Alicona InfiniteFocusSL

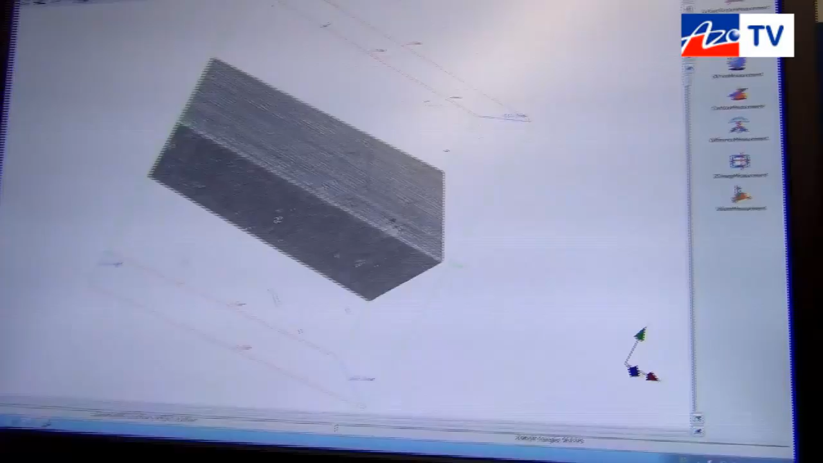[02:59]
and you can also see how quickly that result was obtained. If we just look at that in a slightly different way and we go to a wireframe view
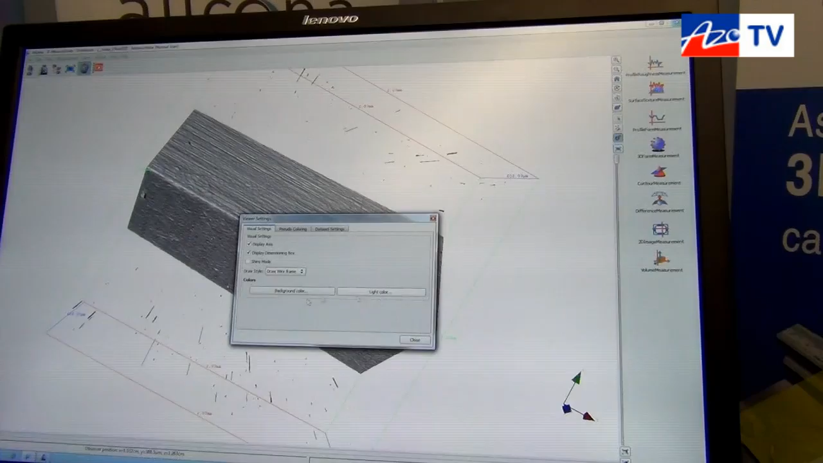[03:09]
and we zoom this model you can now see very clearly
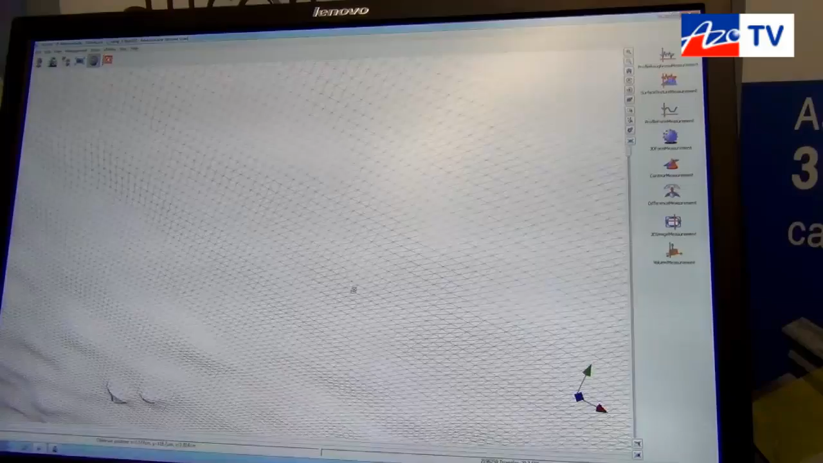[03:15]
the 3D data and all measurements are now made on the 3D data
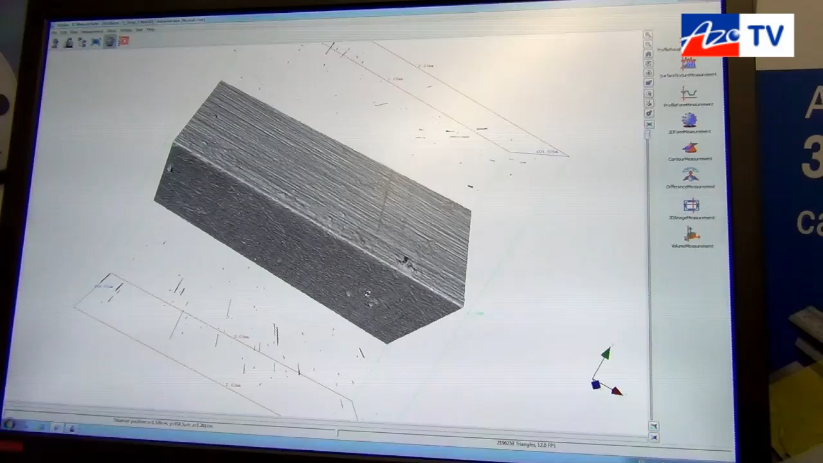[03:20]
and but the line can be drawn on the picture to see to enable you to see exactly where you are drawing your measurement line. So if I now go to profile for measurement this opens the the image in a different box and if I draw a line from there
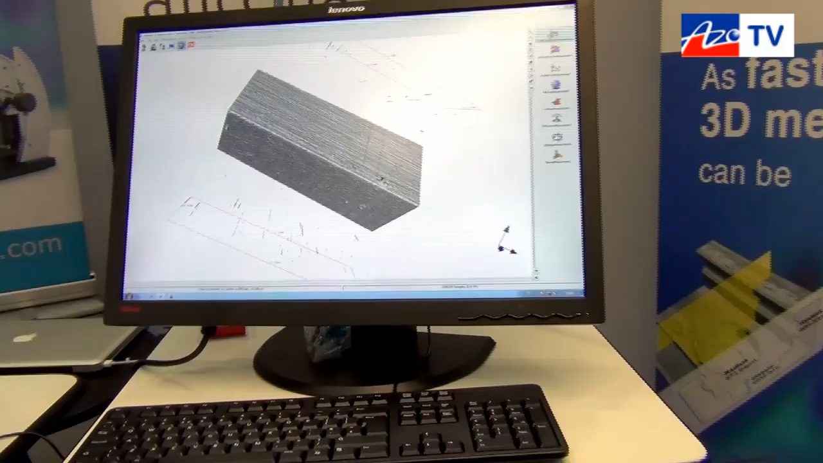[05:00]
So if I choose here profile roughness measurement and the
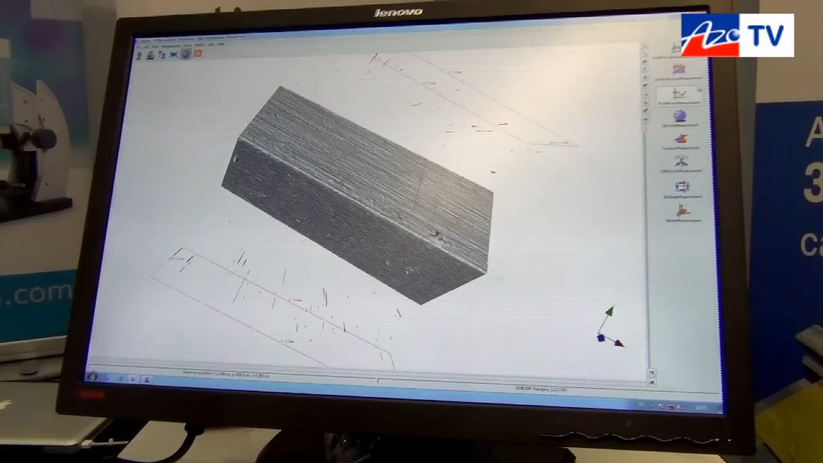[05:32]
Other measurement capabilities include surface texture measurement which is the area based surface measurement rather than line based surface measurement.
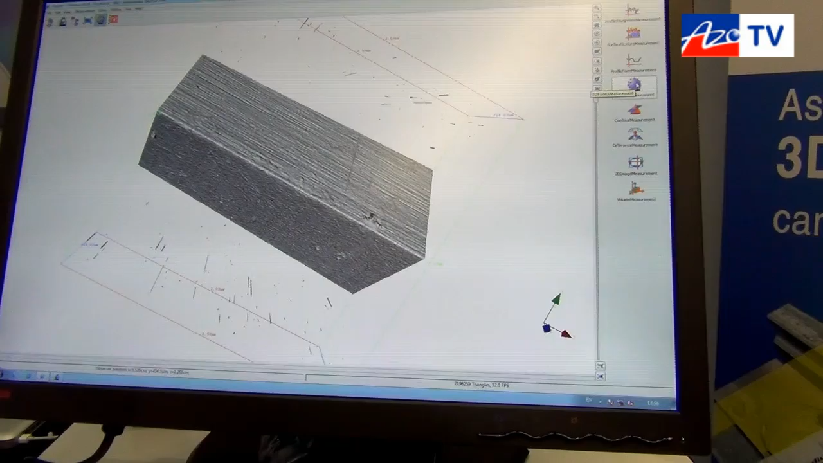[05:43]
We can measure 3D form using calculations to measure spheres, cylinders, cones, we can do contour measurement and one of the real key features of this is that we can actually measure difference.
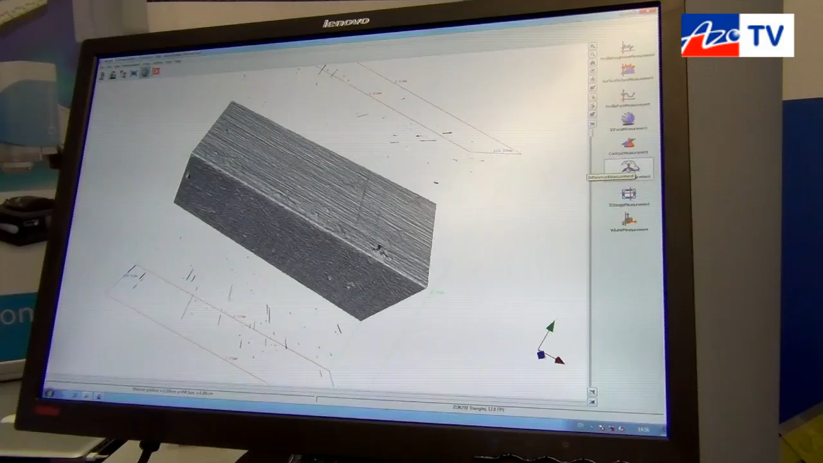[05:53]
So we can look at an object then the object can be going and used and then we can bring in that second object and we can then compare them to measure the difference between the two.